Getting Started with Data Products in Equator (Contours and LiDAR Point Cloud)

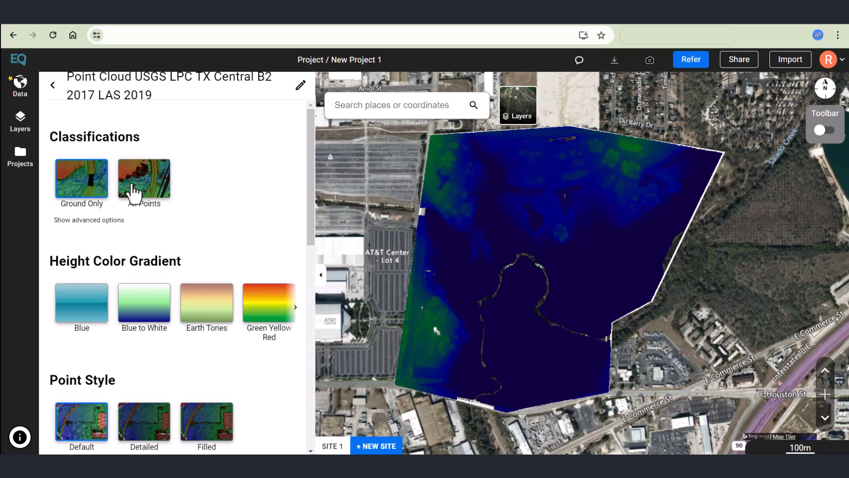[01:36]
I can look at all points, ground only points, change the color gradient. In this case, I'm going to go with green, yellow, red color gradient. Other options exist such as changing the colorization by the height range of the actual point cloud.
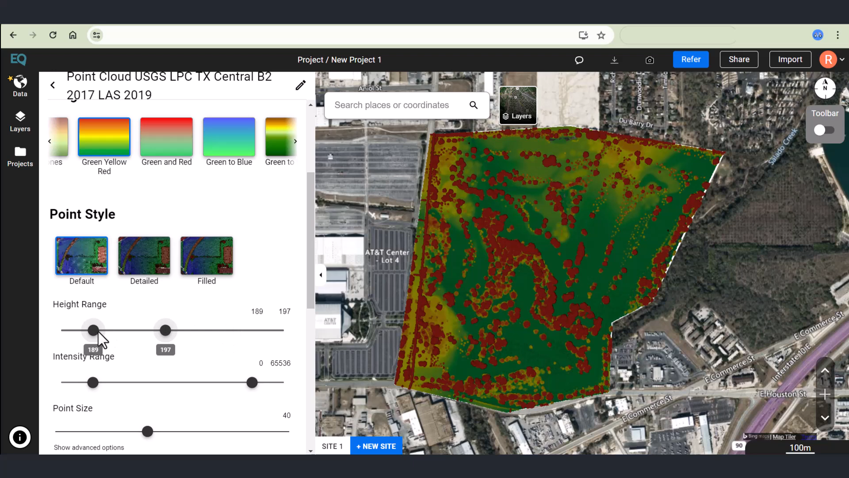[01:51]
That looks good. I can also change the different shapes of the points.
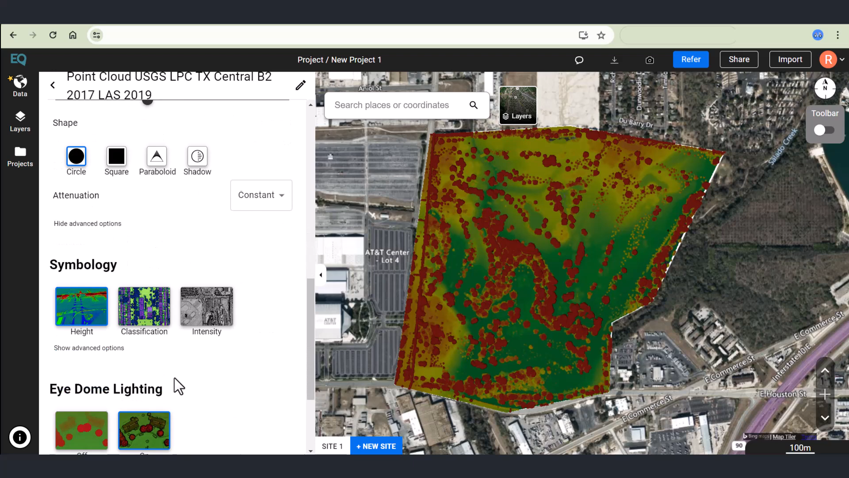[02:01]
So circle, square, parabola. And check out some of the advanced options like being able to adjust the colorization by height or intensity of the classified points.
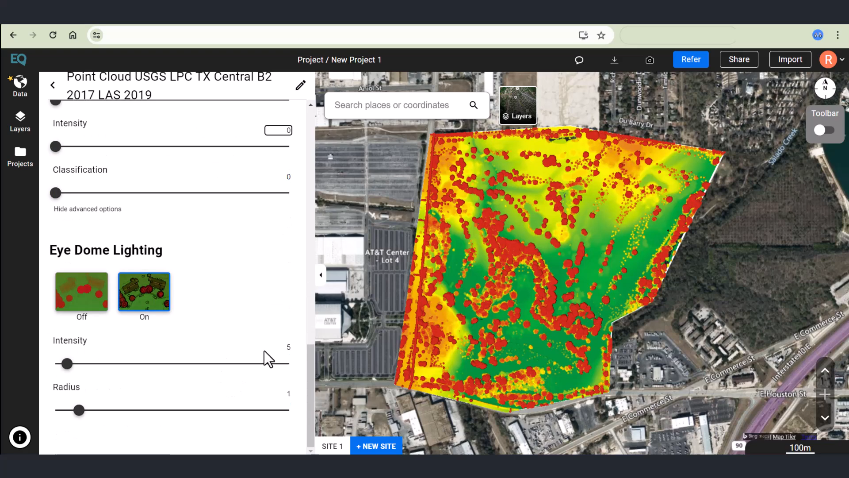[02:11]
Finally, here I'm adjusting idome lighting to give my points a shadow. I've changed the intensity to 20 and now I'm zooming in to check out my site in more detail.
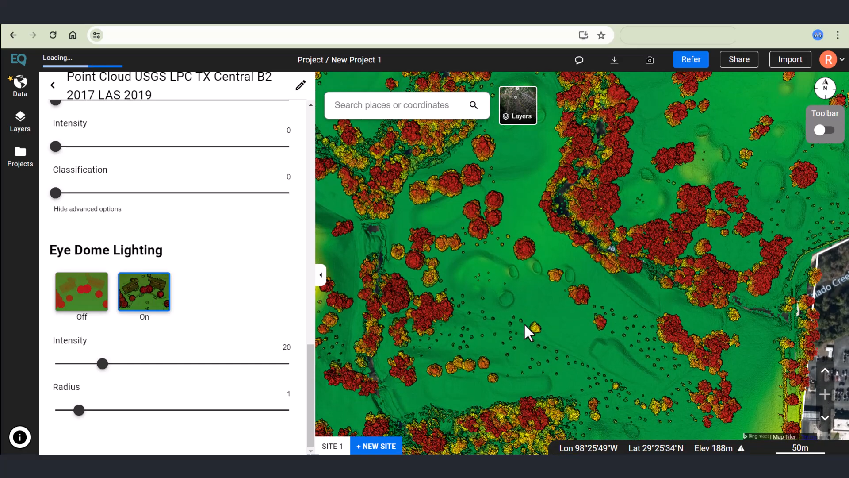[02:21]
Look at all the elements I can see on the golf course. Here I've expanded the toolbar and I'm cutting a cross
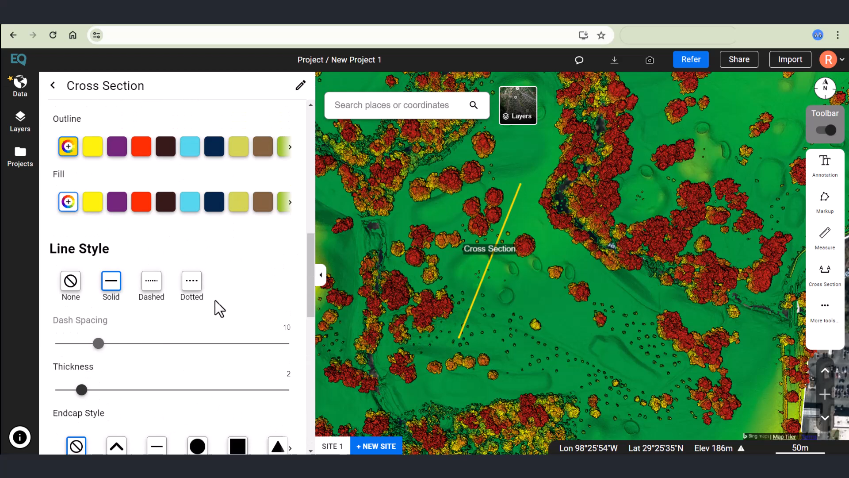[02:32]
section right through one of the features on the golf course. Clicking on view cross section is going to allow me to see the actual cross section I've cut through the site and how accurate it is.
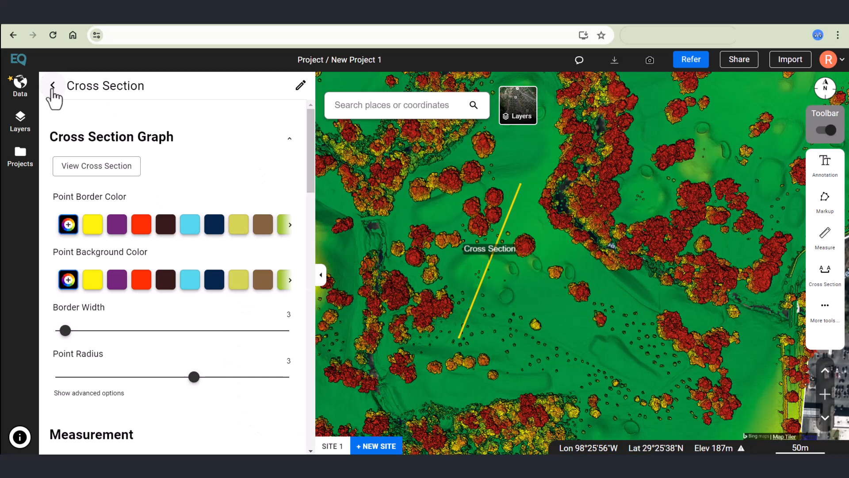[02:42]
I can download that point cloud in the same way that I did the contours. In this case, I'm going to accept all the defaults and click process.
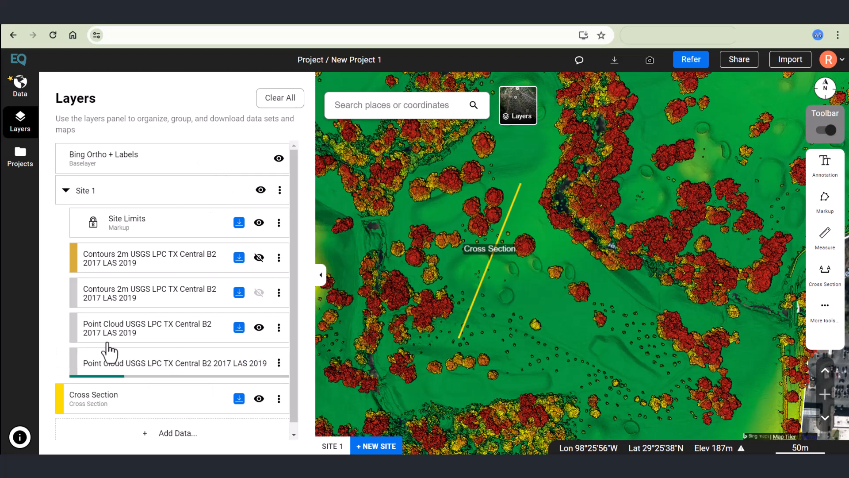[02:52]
I can adjust my base layer. I'll zoom in a little bit more to different options from satellite imagery providers and other base maps. And I can also adjust which layers are on and off on my map by toggling BI.